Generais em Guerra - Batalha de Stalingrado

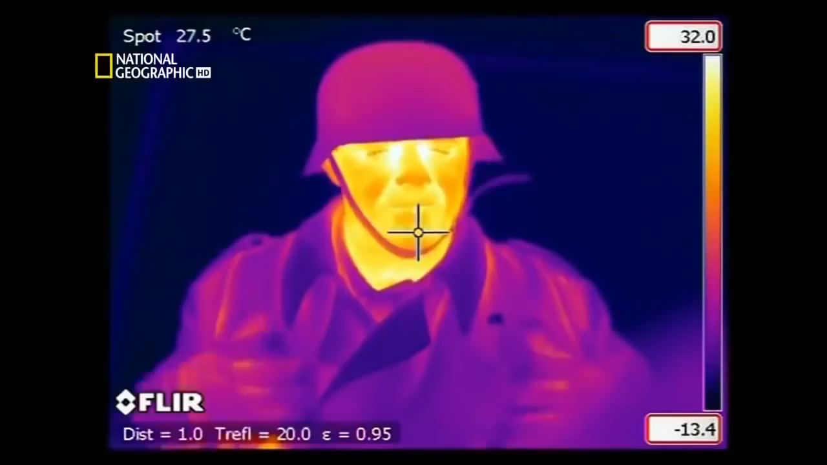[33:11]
On screen: spot 27.5°C
Parece que ele tende mais para o lado da moda do que para o lado da utilidade.
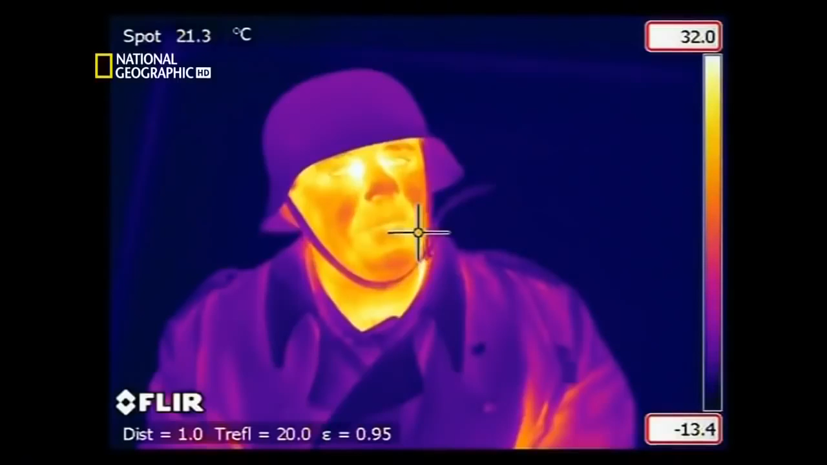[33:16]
On screen: spot 21.3°C
Dá para ver o calor irradiando de seu rosto e debaixo dos braços.
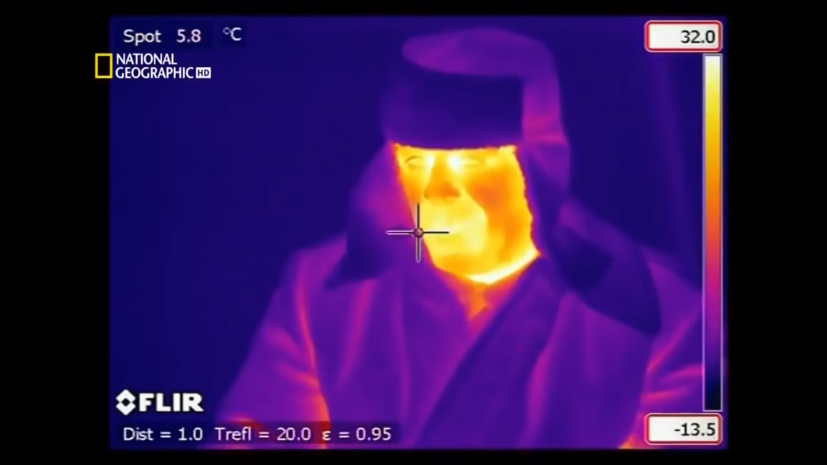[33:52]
On screen: spot 5.8°C
onde tínhamos antes muito calor amarelo e branco saindo de debaixo dos braços e de outros lugares tudo bem. E quanto às mãos elas parecem perfeitamente bem.
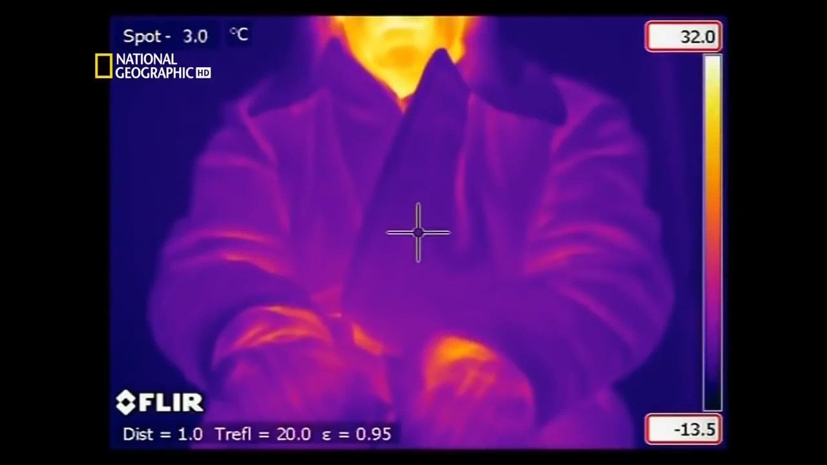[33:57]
Quase não há calor saindo delas.